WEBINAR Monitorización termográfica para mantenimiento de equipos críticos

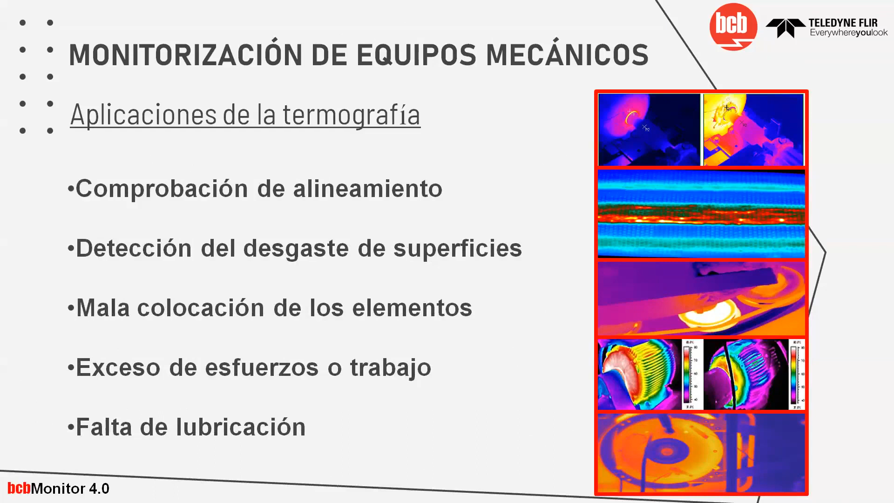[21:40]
lamentablemente en el webinar nos gustaría cubrir más a detalle pero queremos ver las partes principales y claramente quien quiera ahondar en algún tema en específico lo podemos revisar luego al webinar sin problemas en cuanto a los equipos mecánicos hablamos de la comprobación de alineamiento se usa la termografía para poder comparar la condición actual del motor y del cóple ya que a medida que el alineamiento aumenta la temperatura aumenta en el cóple y el motor pueden ver a la derecha que dependiendo la cantidad de desalineamiento que haya en paralelo con el eje la temperatura aumenta por ejemplo debido a la fricción entonces estos puntos de calor van
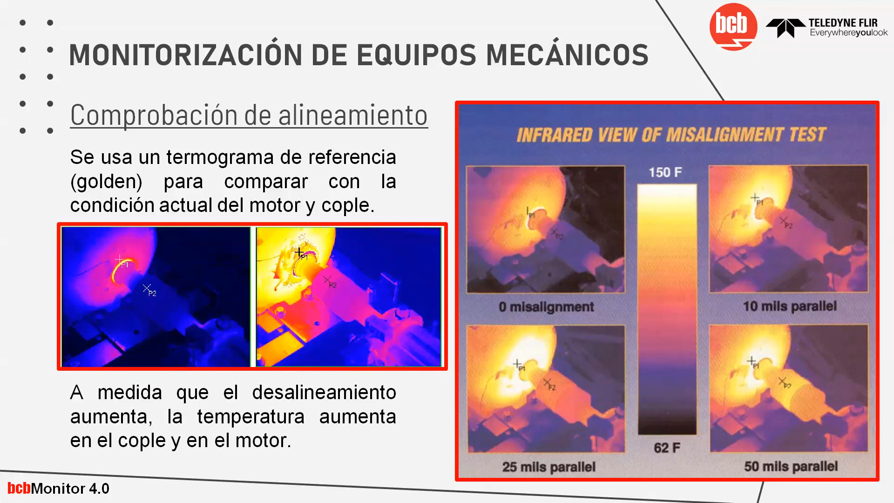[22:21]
On screen: scale top 150°F, scale bottom 62°F
incrementando en el tiempo y este gradiente y este incremento de temperatura es el que notamos cuando tenemos una monitorización continua por ejemplo para utilizar monitorización con una cámara manual tendríamos que tener la sospecha de que hay un problema y muchas veces la sospecha la tenemos cuando ya es más difícil de poder solucionar el problema la detección de desgaste en la superficie en este caso tenemos una tubería donde circula fluido y este fluido que en este caso es un 30% cal genera abrasión en la imagen que podemos ver a la derecha esta abrasión lo que hace es desgastar la superficie de la tubería muchas veces no se desgasta en todas las áreas depende
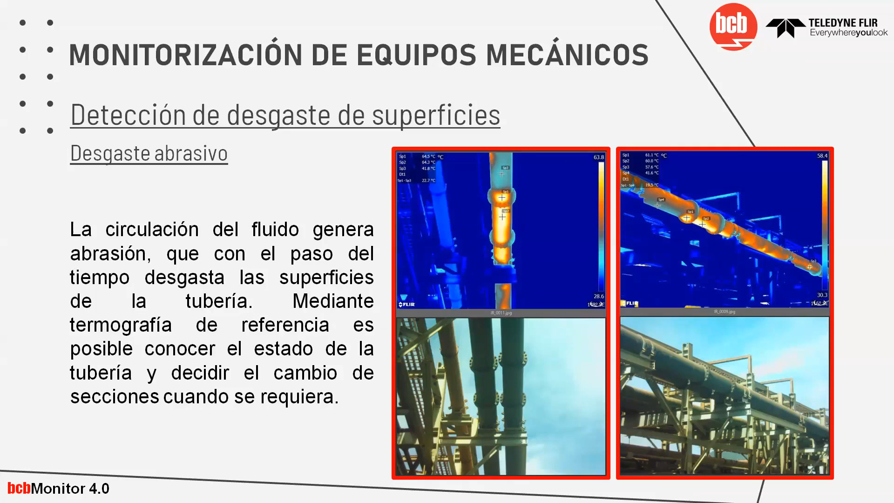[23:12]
las áreas que sabemos que pueden tener mayor dificultad o mayor tendencia a la abrasión para poder detectar qué tramos necesitamos cambiar en la tubería y no gastar más tiempo ni dinero en materiales de más en este tipo de inspecciones otra aplicación en el tema de equipos mecánicos es el desgaste de
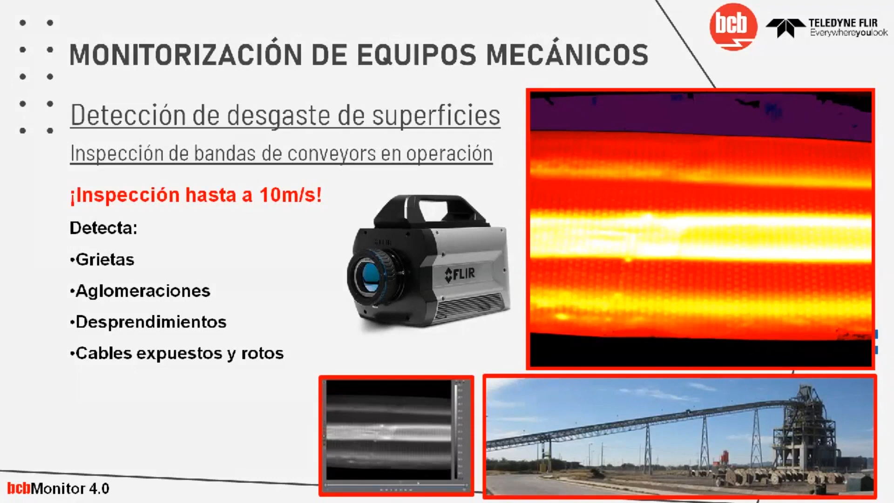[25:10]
material desprendimientos cables expuestos rotos son algunos de ellos y aquí tenemos un ejemplo de una aplicación que hemos realizado para eso como BCD que sería utilizar dos cámaras porque ¿qué pasa?
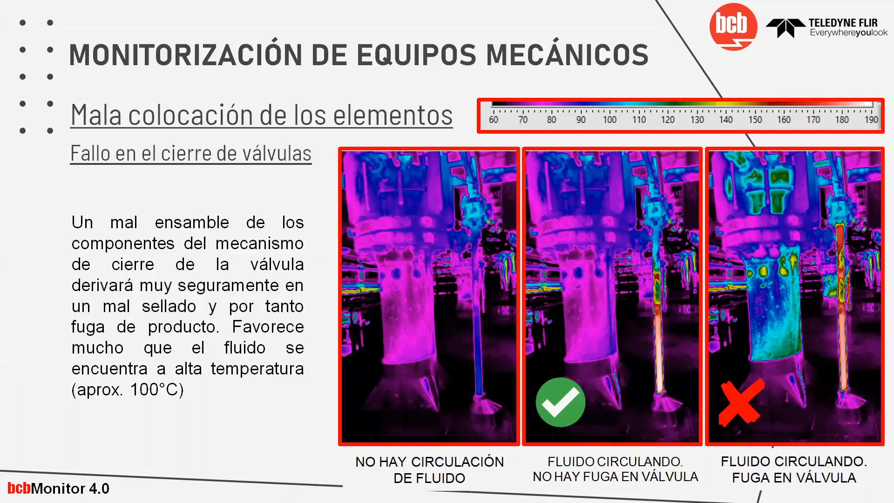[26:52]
también en la tubería central quiere decir que la válvula no está bien cerrada porque está viendo un flujo y esto se determina netamente por cambios de temperatura dentro de la válvula y dentro del conducto siguiendo con el tema mecánico también tenemos la mala colocación de los elementos un ejemplo que hemos colocado para hacerlo más drástico es un mal ensamble de una bomba aquí tenemos dos bombas que tienen la misma capacidad el mantenimiento era posible estar realizado de la misma manera entonces si vemos una diferencia de temperatura muy grande de una y otra en este caso podemos verlo de manera cualitativa muy fácilmente identificable a la vista pero también si esto
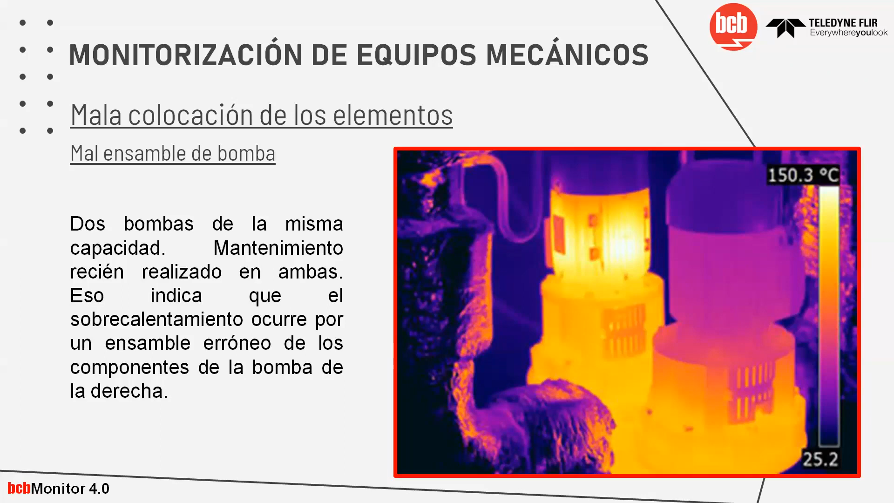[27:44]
On screen: scale top 150.3°C
esto nos dice que hay un sobrecalentamiento que puede ser por un ensamble de los componentes de la bomba por ejemplo comparando la bomba izquierda con la bomba derecha exceso de esfuerzo aquí tenemos un ejemplo de tres ejes que están por debajo
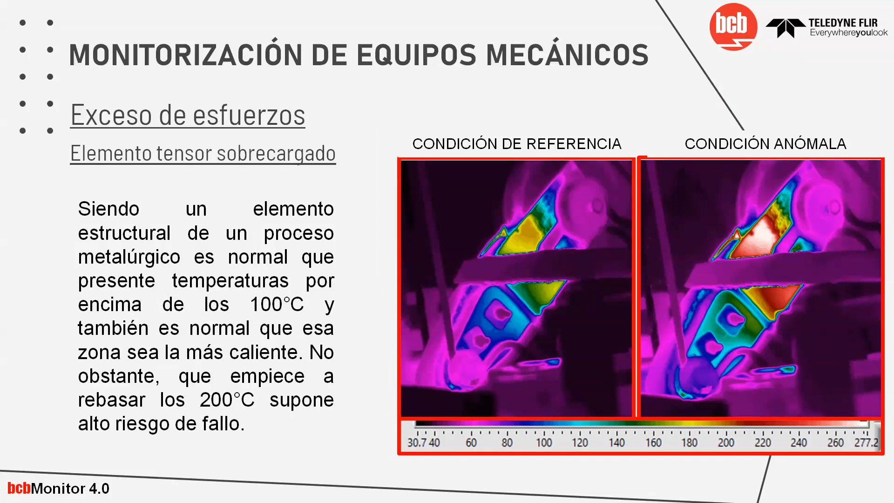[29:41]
más aún si de manera además que de manera cualitativa se puede observar seguramente de manera cuantitativa nos va a dar valores muy altos que están fuera de los umbrales que nosotros tenemos marcados como óptimos dentro de nuestro proceso y claro otro problema es el tema de la lubricación por ejemplo a la izquierda podemos ver una máquina de blanking donde un delta mayor entre la temperatura exterior y la temperatura de la máquina puede causar seria severidad en la segunda podemos ver el sobrecalentamiento de un lado del motor que puede ser un problema en el rodamiento por ejemplo ya sea por lubricación o muchas veces también por desgaste y a la derecha podemos ver altas temperaturas en una zona de rodamiento que puede ser
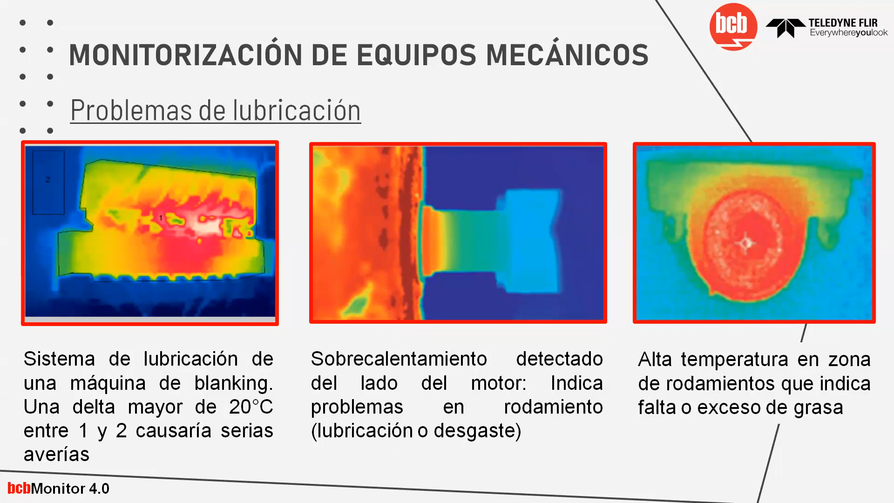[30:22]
por falta o exceso de grasa al final los problemas de lubricación desvindan el aumento de fricción causando directamente el aumento de temperatura aquí tenemos otro ejemplo donde se comparan dos secciones idénticas de un sistema de enfriamiento y el lubricante pasa por ambas turbinas entonces la termografía que vemos de la turbina 2 nos muestra temperaturas más elevadas ¿por qué? porque hay una vibración elevada que deriva y esto deriva en una reducción de la viscosidad
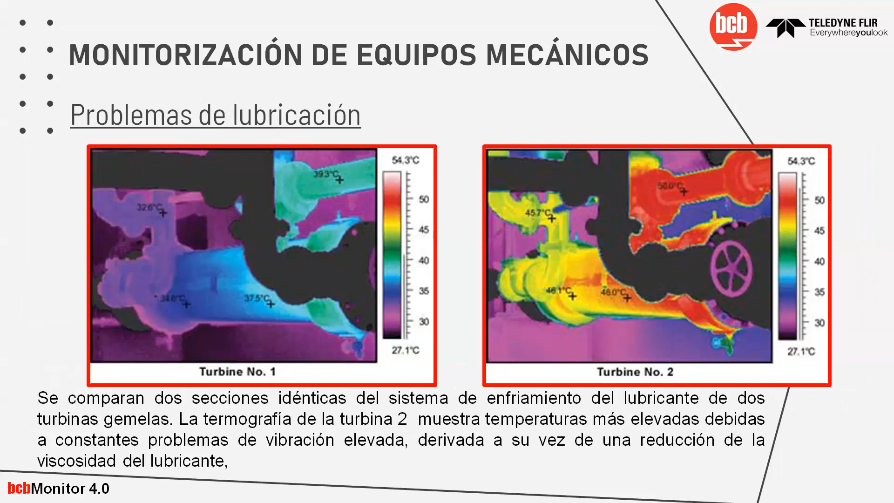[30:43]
del lubricante entonces tenemos mayor flujo y las temperaturas también por sección y todo se incrementan eso era un poco lo que yo quería comentarles de los sistemas mecánicos y ahora pasamos a la siguiente aplicación con la voz muchas gracias